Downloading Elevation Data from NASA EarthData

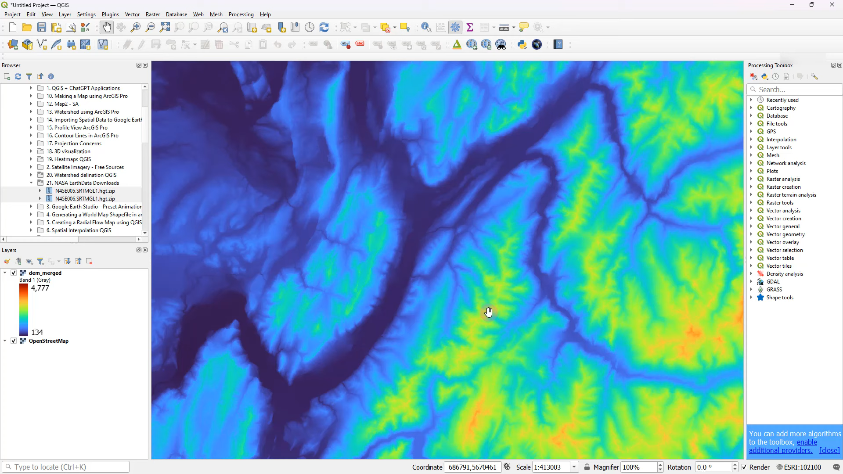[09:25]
looks and uh it's srtm data now if i right click and go to properties and if i go to information